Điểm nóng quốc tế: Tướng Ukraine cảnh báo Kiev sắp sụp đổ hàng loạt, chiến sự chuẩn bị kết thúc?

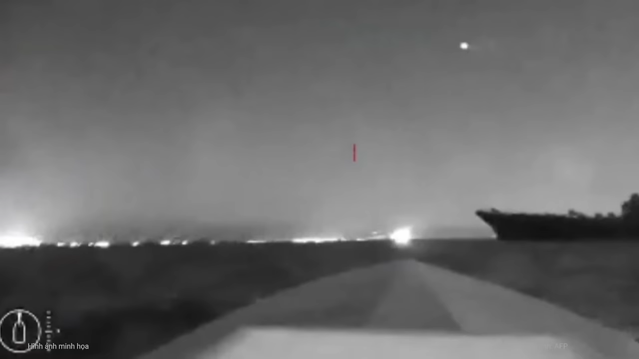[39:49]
Ukraine gần đây dùng xuồng càng tử tấn công chiến hạng Nga trên Biển Đen vào ban đêm gây hư hại và thậm chí đánh chỉ một số tàu Trong vụ tập kích gần